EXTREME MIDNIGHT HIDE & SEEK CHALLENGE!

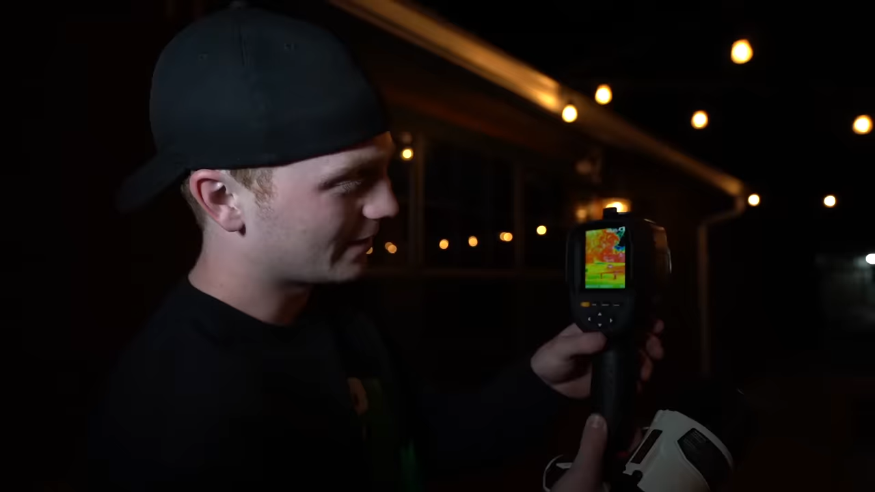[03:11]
If you look right here, there's no one out in front of us,
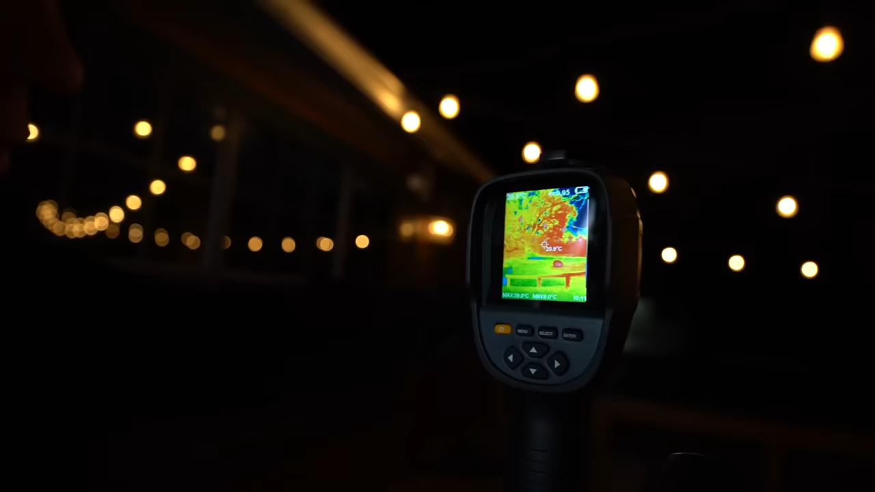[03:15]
but I can see the temperature of the tree and the lights in front of us.
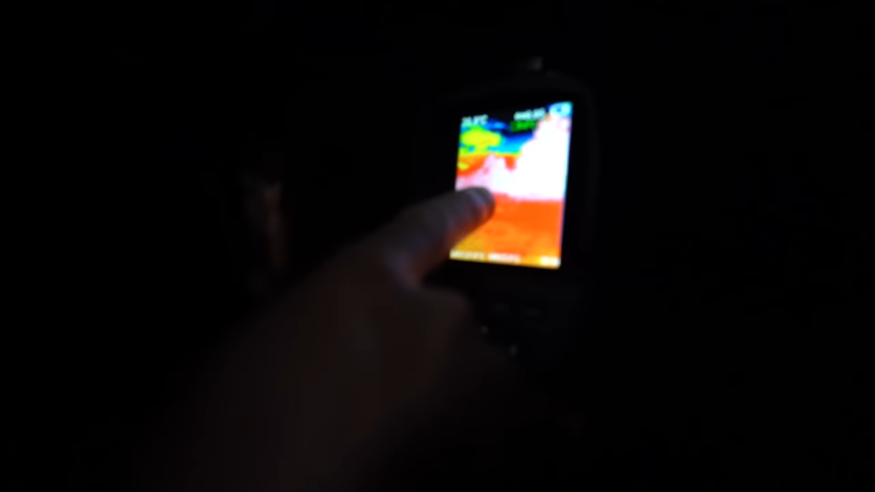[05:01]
It's kind of hard to see. There's a white dot right there that's picking up more heat. Oh, who's that?
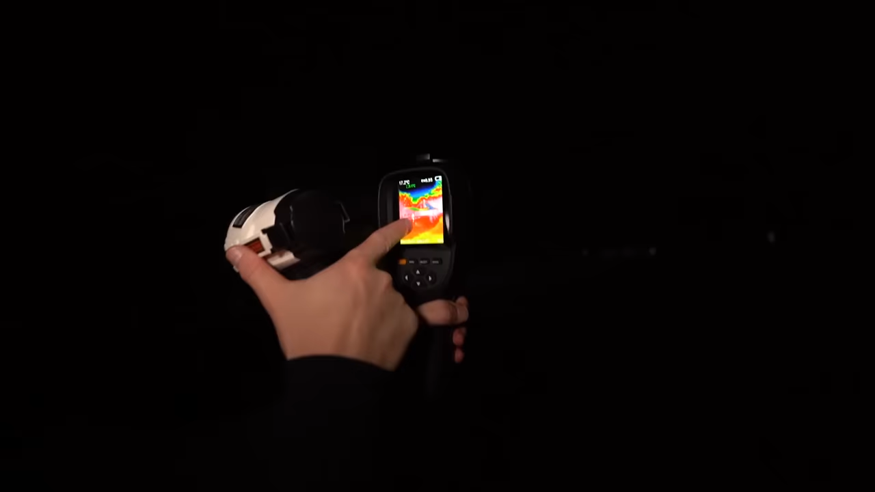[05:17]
So that's what a person looks like. There's Andrew right there. Yo, I found you, boy. Yeah, you did.
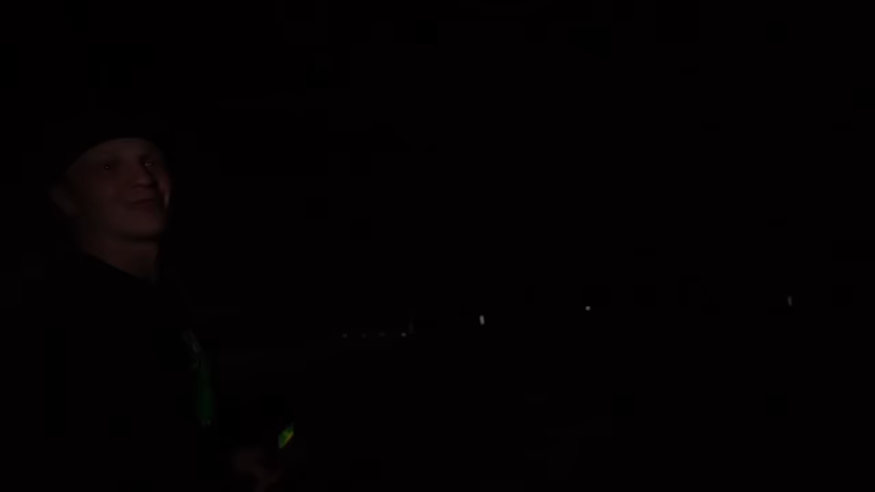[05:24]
Bro, that was easy. That was a piece of cake. So I know there's another person in this field. I saw some heat sensing.
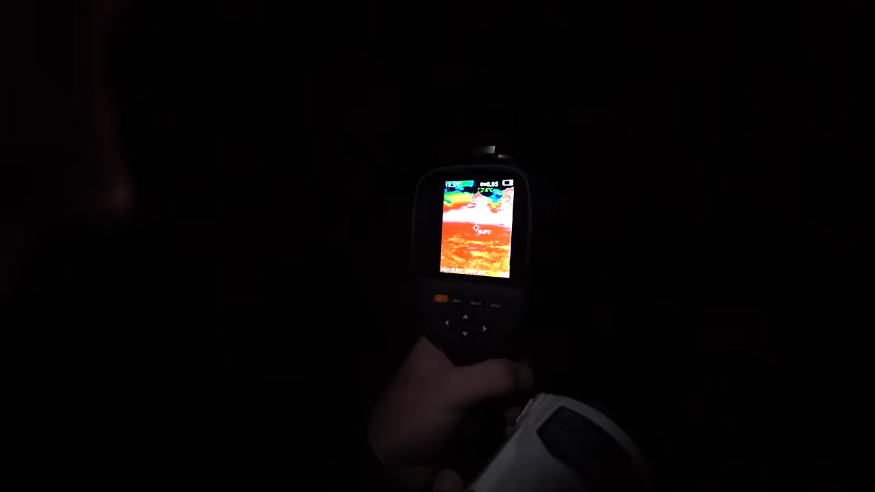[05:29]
Okay, I'm not seeing them now. They might have moved.
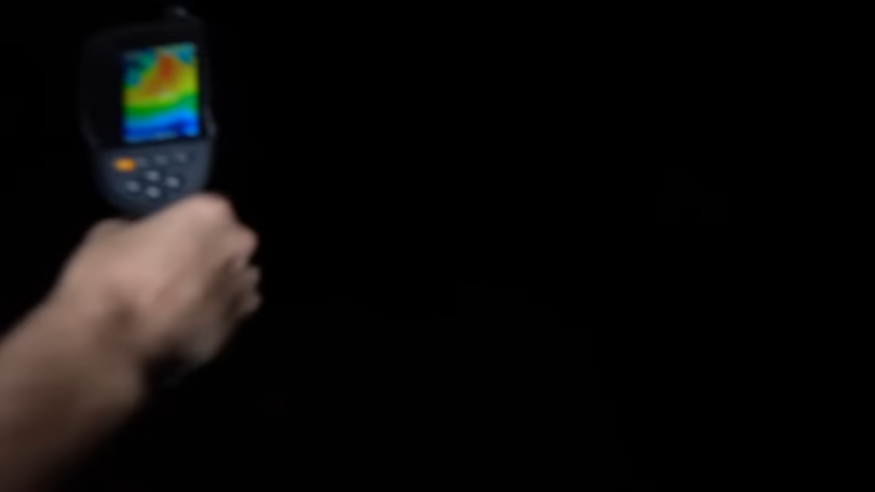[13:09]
The camera is showing complete and utter nothing weird.
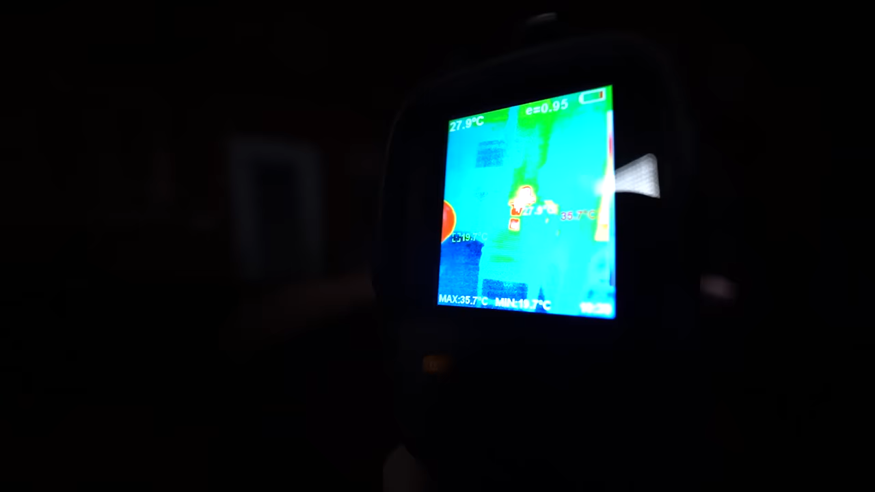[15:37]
On screen: max 35.7°C
Yo, he found me. He found me with a thermal too.